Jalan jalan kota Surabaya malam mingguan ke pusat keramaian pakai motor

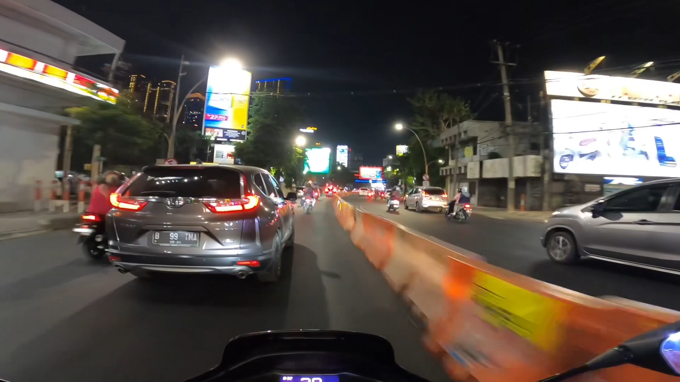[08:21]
maju lagi dikit, ada banyak alternatif lah kalau di sisi sebelah kanan. Tapi kalau sisi sebelah kiri ini nggak ada, Mat. Biasanya kalau kita mau ke Kaliasin Pompa baru bisa lewat sini. Tapi kalau teman-teman mau ke Kaliasin Pompa, ambil jalurnya sebelah kanan ini, ya nggak bisa, harus muter ulang, harus muter balik.
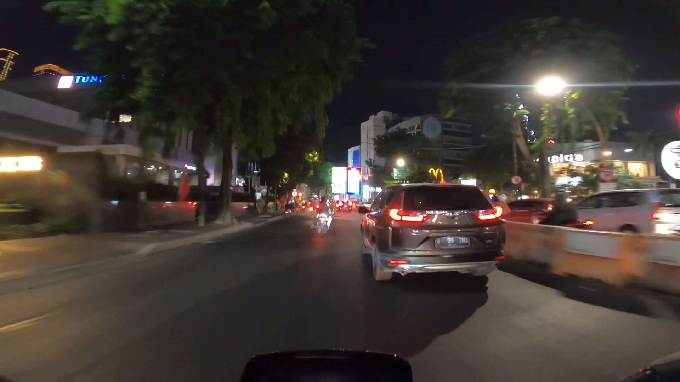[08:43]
Nah, ini pas depan pintu masuk TP berapa sini nih, ya. Ini TP ada beberapa, Mat. Ada TP 1 sampai 6 kalau nggak salah. Kita dulu. Ini ada
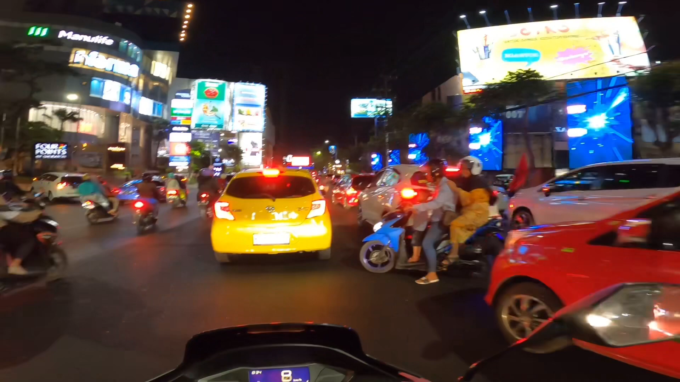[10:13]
Oh, kayak gini padatnya mat. Malam minggu ini.
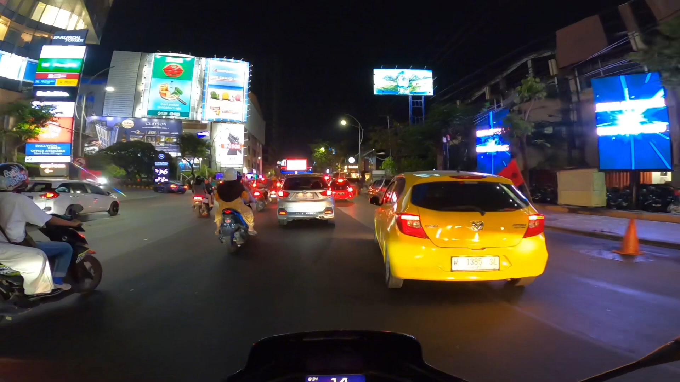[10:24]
Ada apa nih? Mudah-mudahan gak terjadi apa-apa. Saya perhatikan kanan kiri jalan ini banyak petugas, banyak polisi. Pengap, palaku pengap mat, palaku pengap. Tutup kaca, helmnya helm full face juga.
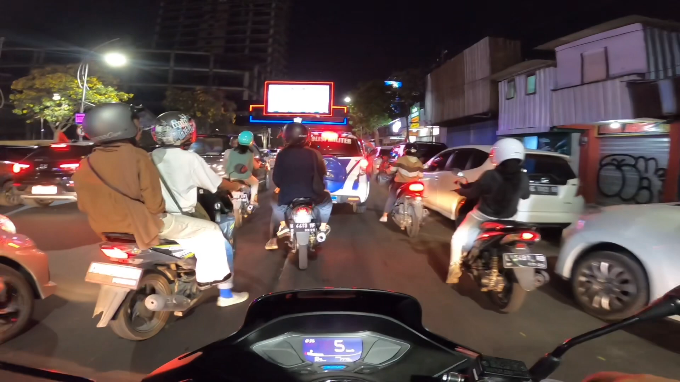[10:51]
Sementara kalau dibuka, kamera ini ada agak sedikit terganggu. Biarin aja begini aja deh. Yang penting hasil dari video ini bagus ya. Oh, macet.
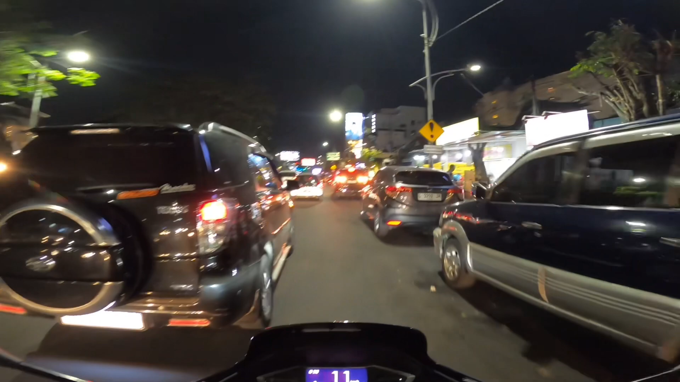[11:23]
Sudah sedikit longgar, mudah-mudahan tambah sana tambah longgar. Kanan ya, lampu stop depan ini kanan,
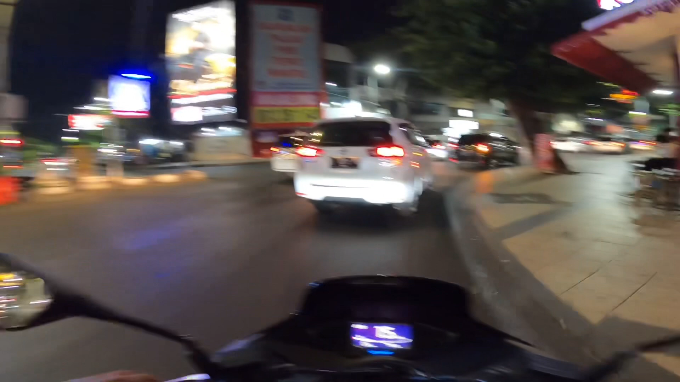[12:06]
Kanan lagi, kanan ini belok kanan ini jalan terus bro, jangan berhenti.
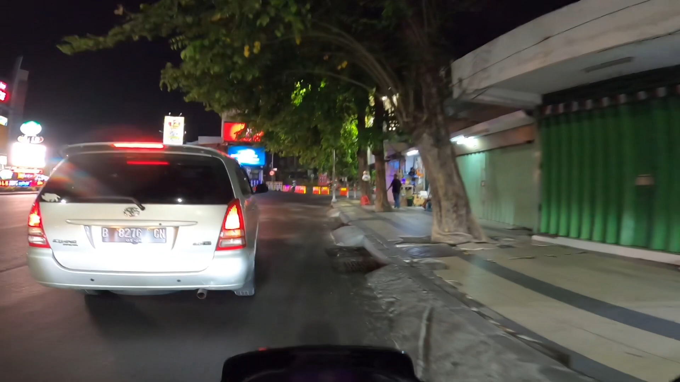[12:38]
Waduh, tuh di blok. Untuk motor masih bisa sini, untuk motor masih bisa. Ini di blok di sini kenapa? Soalnya di jalan Tunjungan itu memang benar-benar ramai mat, sama dengan di Taman Bungkul. Kalau pas hari Minggu pagi, pasti jalan yang ke arah sana, khususnya dari utara, yang sering saya ketahui, yang sering saya lihat, itu pasti diblok.
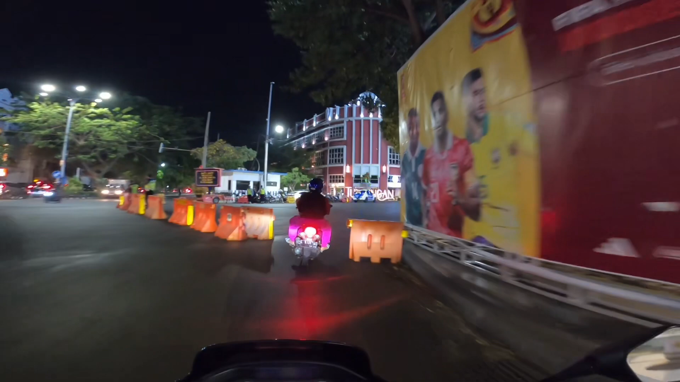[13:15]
Nah, di sini nih ramai di sini mat.
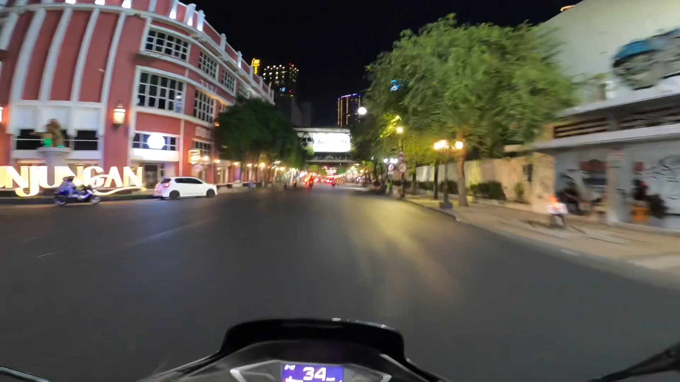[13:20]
Sini mudah-mudi banyak banget di sini. Banyak konten kreator juga di sini mat. Oh, lihat tuh.
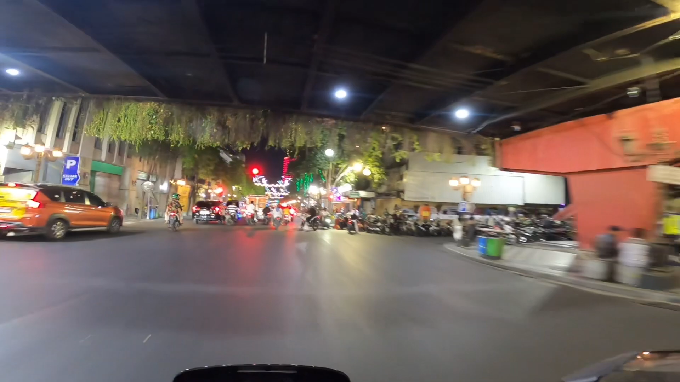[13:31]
Tahu kalau masuk parkirnya di mana ini?
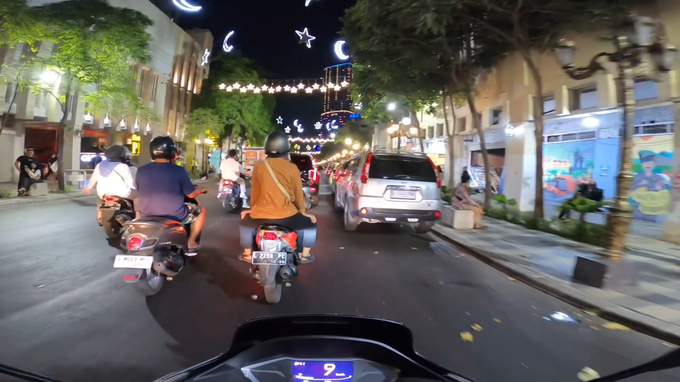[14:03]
Rame di sini. Tambah malam tambah rame mat. Nih. Oh, ini mat muda-mudi nih.
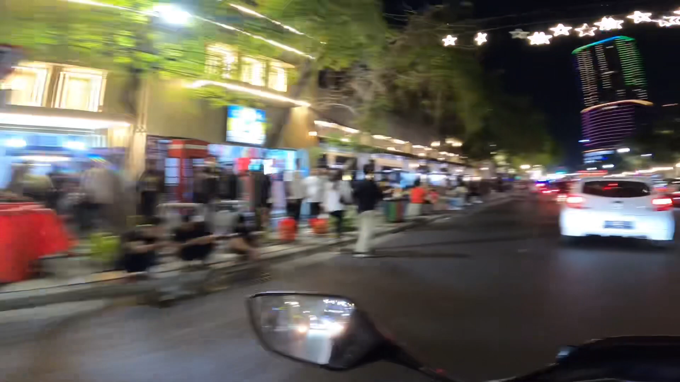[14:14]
Nih, coba lihat sebelah kiri nih. Nih, tuh ada yang nge-vlog juga.
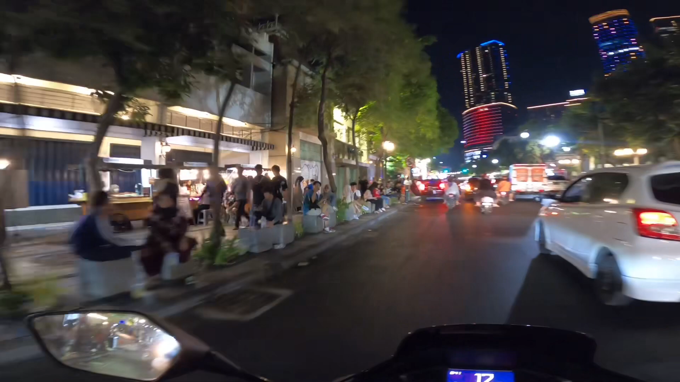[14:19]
Rame. Biar tahu aja semuanya, makanya saya bawa keluyuran semuanya teman-teman, biar tahu ya. Ini ternyata apa mengantisipasi di sini semua, ngepamnya di sini semua. Itu ada yang baru datang juga. Oh, ada yang nyebrang tuh.
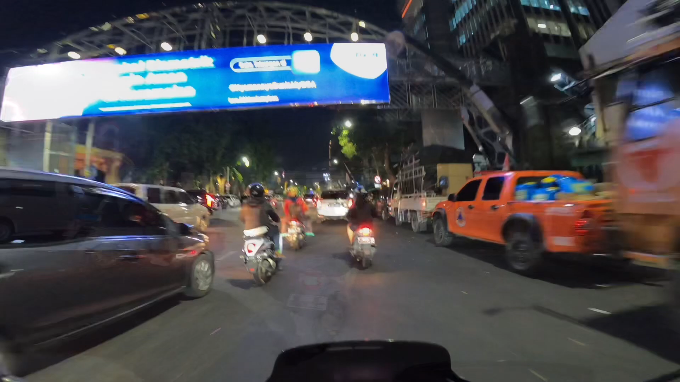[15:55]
Di air mancur ini biasanya kalau kita dari arah sini kan belok kiri.
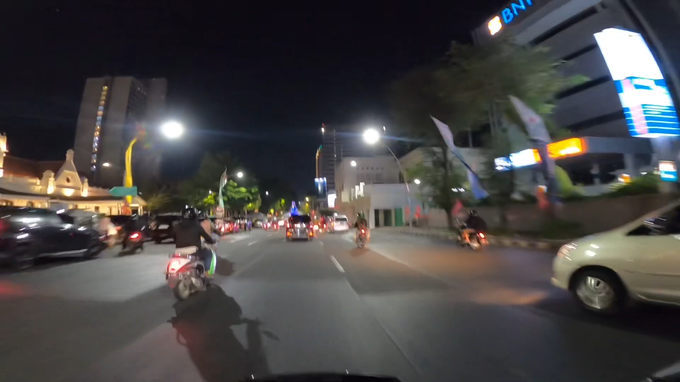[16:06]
Sekarang saya mau belok kanan karena saya kontennya ini mau berlanjut ke Taman Bungkul.
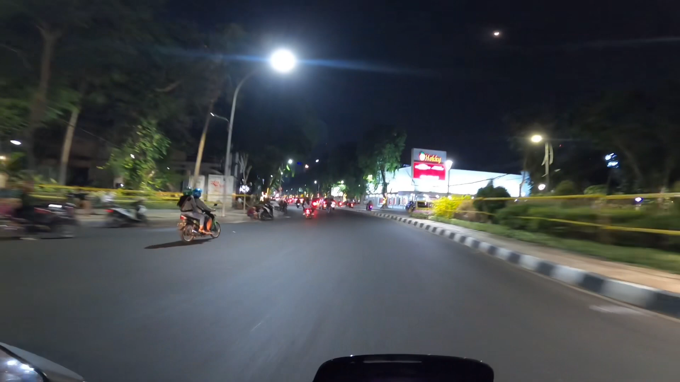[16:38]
untuk menuju ke Taman Bungkulnya bisa sempurna saya rekam videonya ya. Ini di kawasan Keputaran kalau malam seperti ini.
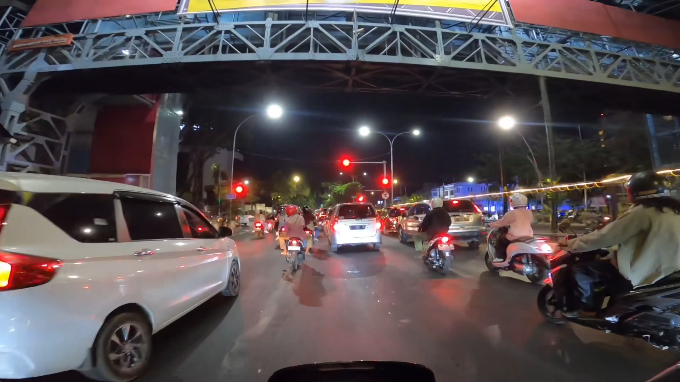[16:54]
Ini yang ke kiri ke Pasar Keputaran, Mat. Kita lurus aja terus. Mudah-mudahan nggak ada pemblokiran jalan di sini. Biasanya yang di blok itu Minggu pagi. Soalnya kalau Minggu pagi ada semacam Car Free Day. Ya sebut saja Car Free Day, Mat.
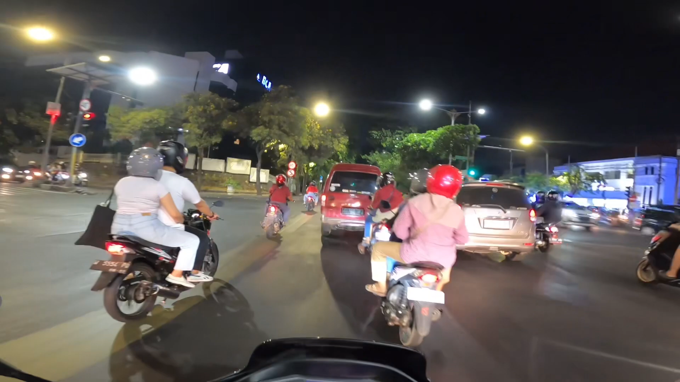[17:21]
Nah, kalau terjadi penutupan di sini biasanya, atau di lampu stop depan itu yang mengarah ke jalan di Diponegoro, kemudian semua kendaraan dialihkan ke arah kanan, ke arah Indragiri. Bisa juga lewat Indragiri, bisa juga lewat Jalan Kartini.
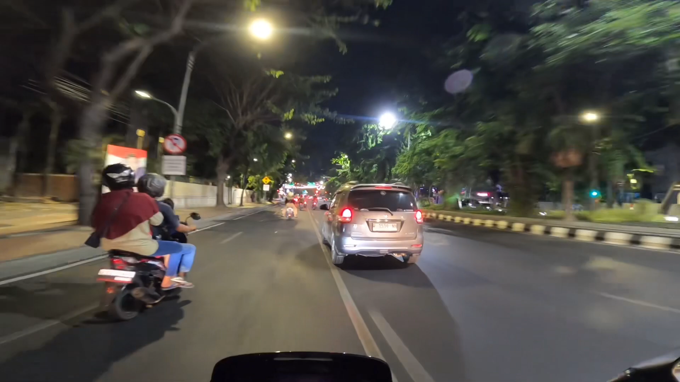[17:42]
Lebih lengang di sini. Lebih lancar daripada di kawasan yang di Jalan Tunjungan tadi. Kalau di Jalan Tunjungan tadi benar-benar ramai kan, Mat ya? Yuk lanjut lagi.